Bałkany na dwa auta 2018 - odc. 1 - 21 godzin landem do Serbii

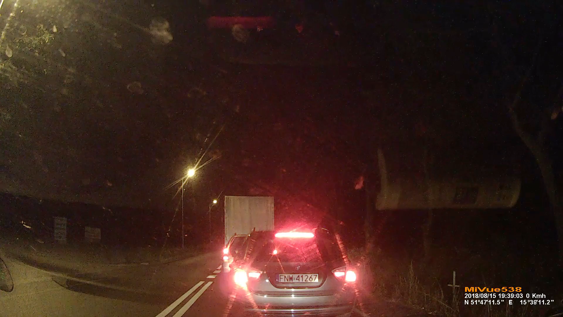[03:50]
Za jakieś 3 godziny Ja nie wiem co tu się dzieje w ogóle Jakiś dramat jest Siedem minut już stoimy Może cztery, nie wiem Oni jadą, bo jadą inną drogą A my stoimy jak te cioły tutaj Gdzie to jest? Koło Nowej Soli jesteśmy gdzieś I się nie zanosi na razie Jakieś wahadło To ile są od nas?